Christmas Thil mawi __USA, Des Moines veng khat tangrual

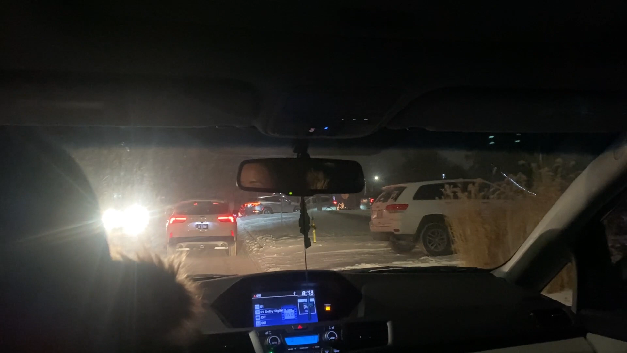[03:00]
zan khada hen motor in za ange lu dang ti tur kho pa chiar tur kho bin hei aran kal sabu bo mai ane